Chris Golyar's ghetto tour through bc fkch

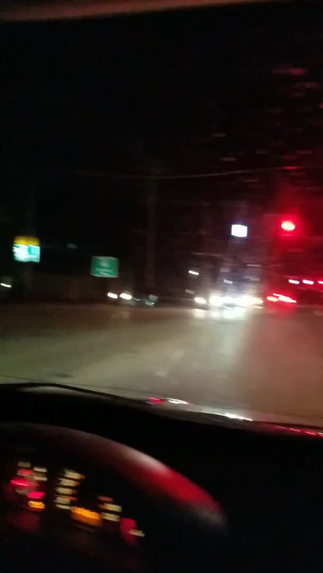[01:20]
see can i get it from here yep right there went back a little bit oh there you go fire keepers casino no no no
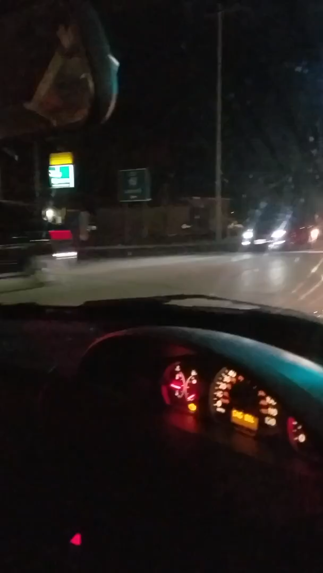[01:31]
no
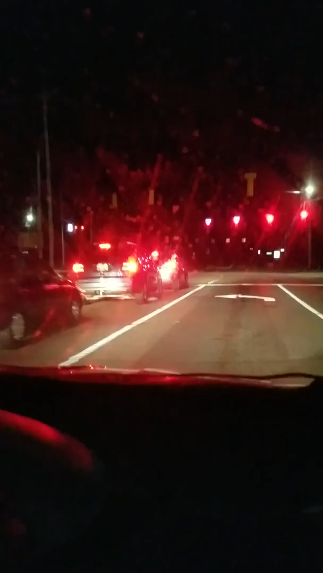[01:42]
So anybody have fire keepers tonight?
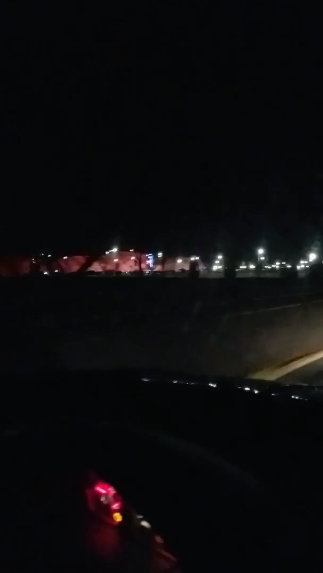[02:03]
Man, we should have washed your windshield, see all the dirt, it's a nice crack in your windshield brother.